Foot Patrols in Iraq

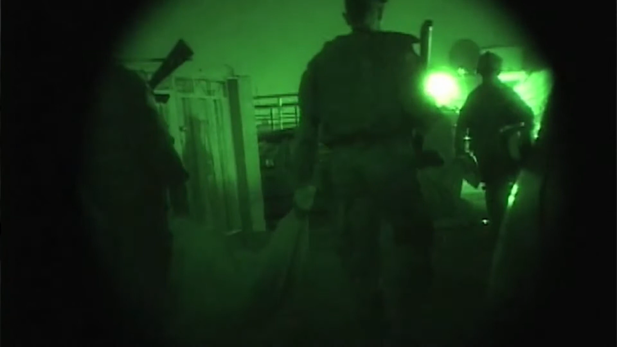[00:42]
We're doing a cordon and search mission, obviously, you know, pulling security for each other,
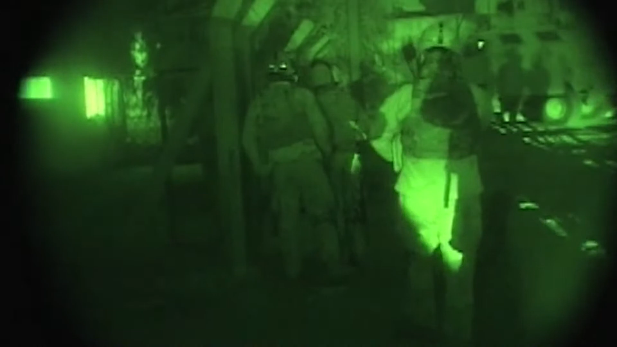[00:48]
moving along the side of a building.